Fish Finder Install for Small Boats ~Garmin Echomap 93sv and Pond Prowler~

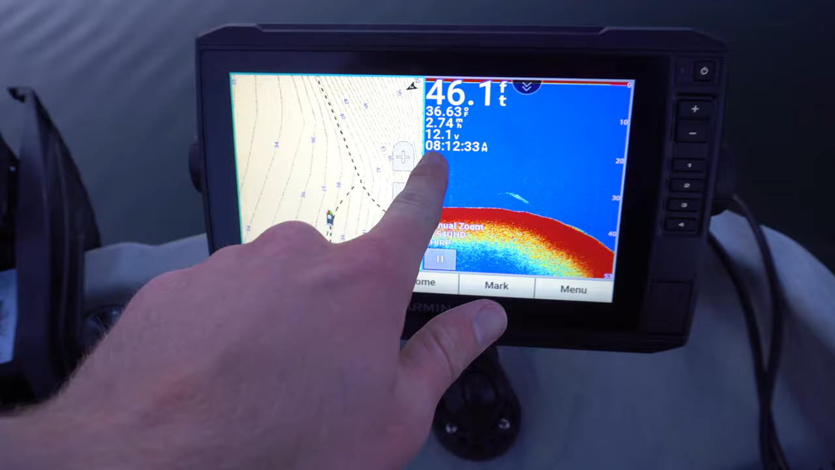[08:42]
On screen: depth 46.1 ft
so that is really nice obviously we need that for trolling um the voltage doesn't matter i got a lithium battery so that's always going to say you know it's got its highest as you see we're getting a big drop off here into the deep water um and then obviously uh temperature temperature's huge that is only surface temp
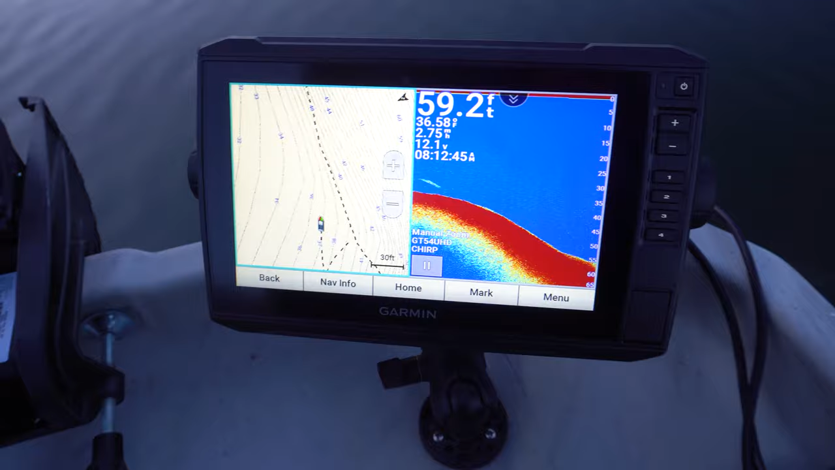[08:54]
On screen: depth 59.2 ft
but still pretty cool so yeah that's kind of a quick little rundown of the fish finder and kind of what i'm going to use it for um obviously
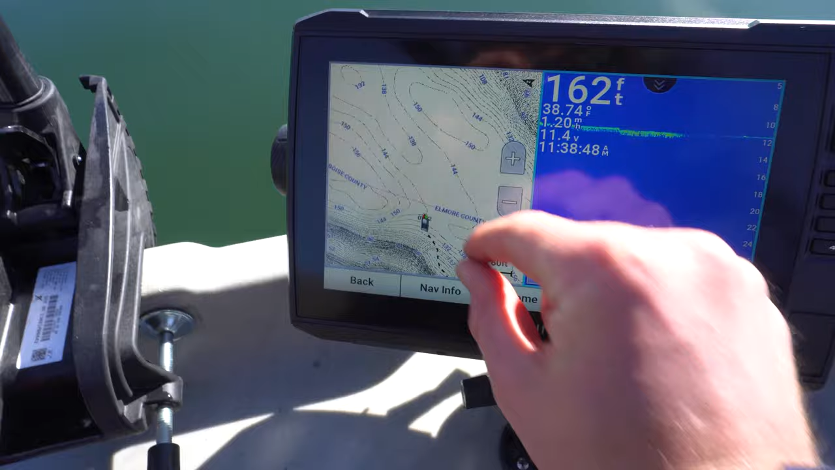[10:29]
On screen: depth 162 ft, water 38.74°F
now if you notice when you zoom in it kind of takes away from the picture but if you notice we now
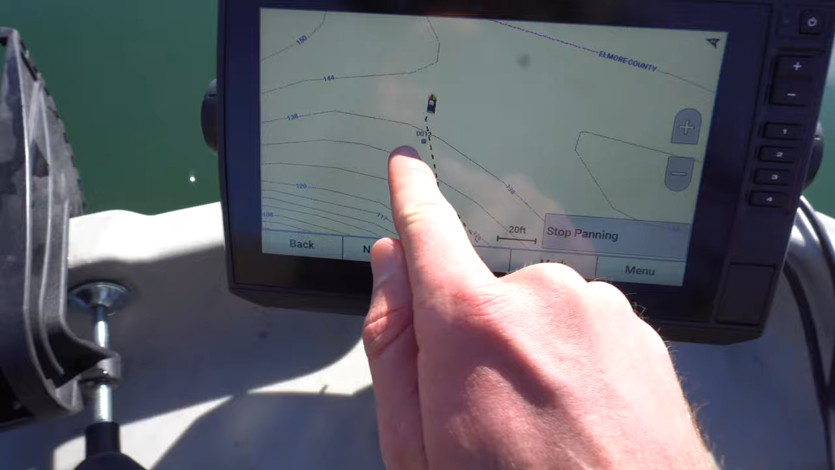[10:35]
have a mark right there on the screen so basically this is our track and where we win and that's
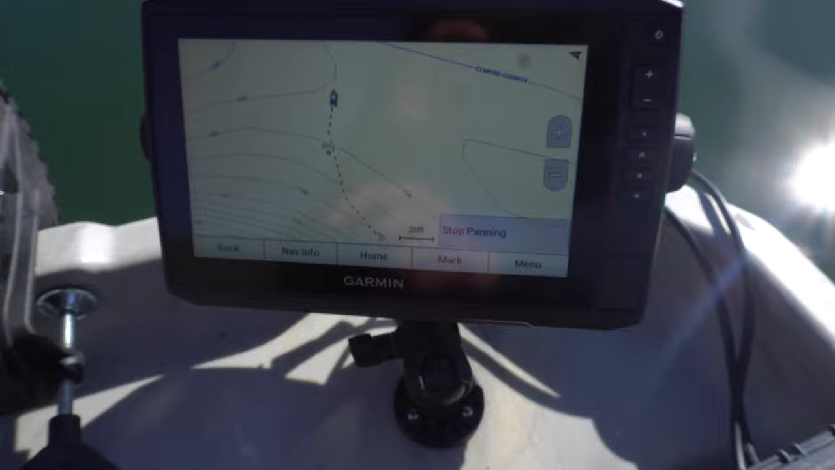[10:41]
where we caught the fish so it's really nice super easy on this and then basically takes you back out if
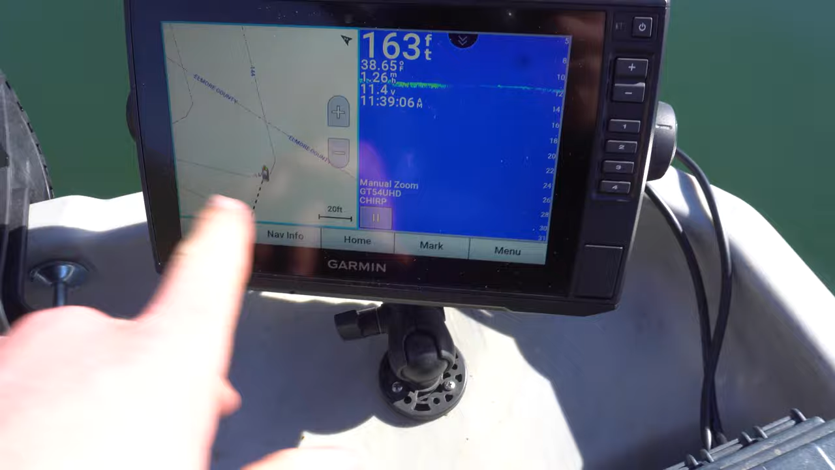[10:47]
you want to go in either for instance if i want to zoom this you click on it and then you can go in or out
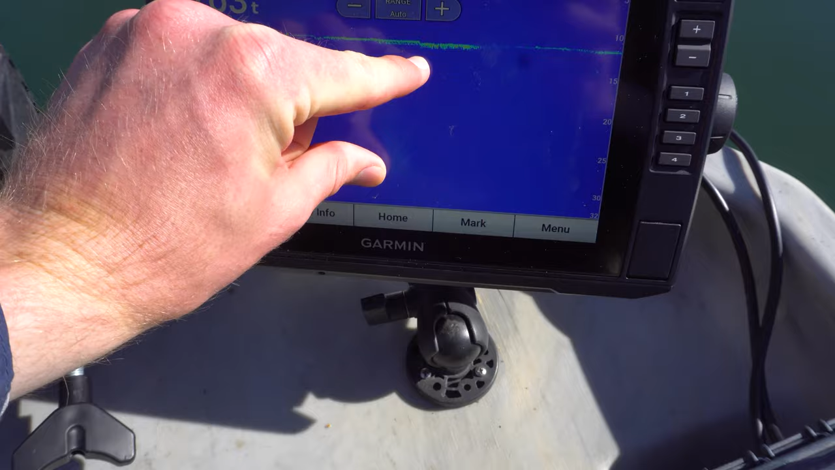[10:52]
for instance like that back and then if we want to go into the map you just tap it and you just scroll over as
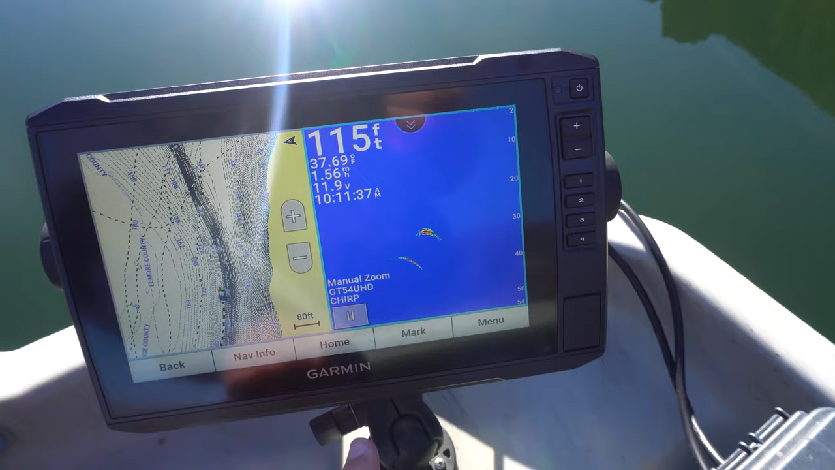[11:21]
On screen: depth 115 ft
that is such a clear image
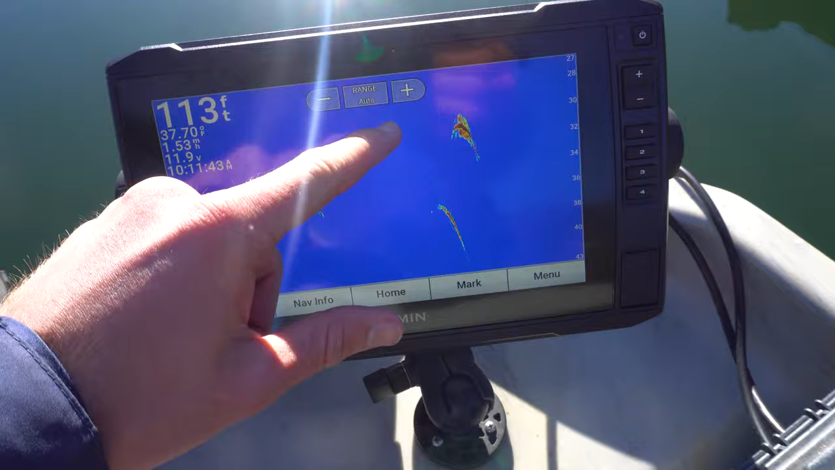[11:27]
On screen: depth 113 ft
of fish right there i mean that is so cool to see and you know with your higher quality fish
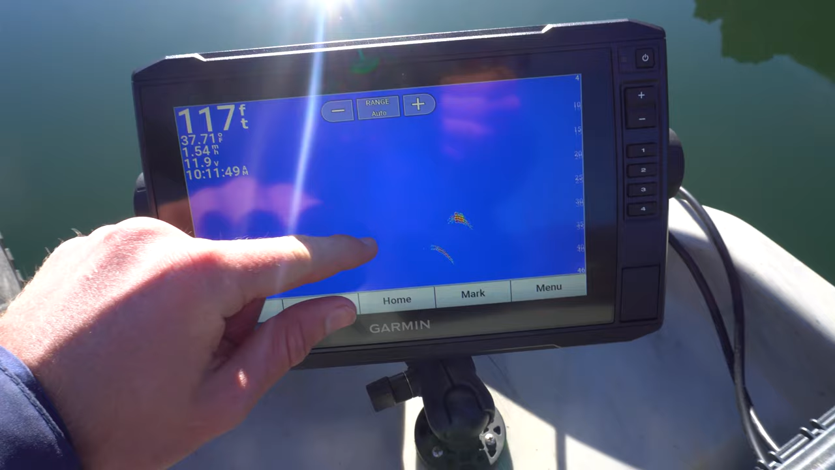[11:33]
On screen: depth 117 ft
finders you're really gonna get a a good look at them like that how cool i know in this video it kind of seems like i talked bad